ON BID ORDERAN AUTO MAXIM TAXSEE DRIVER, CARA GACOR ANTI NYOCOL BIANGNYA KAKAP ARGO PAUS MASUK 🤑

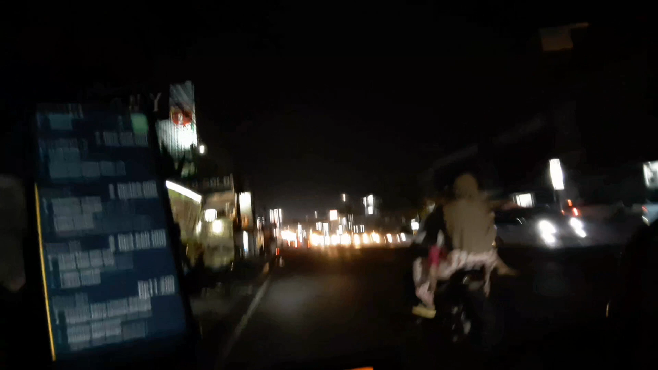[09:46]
ya mungkin aman sing tes original lah kue headphone biasa alon-alon bae lakune. Oke guys ya, ya wis mendekati apa jenenge iki apartemen Green Lake. Oke ini apartemen Grand Lake, bos. Biasanya yang orderan. Oke, kita lihat Transjakarta kosong. Karena wis malam sih, bos.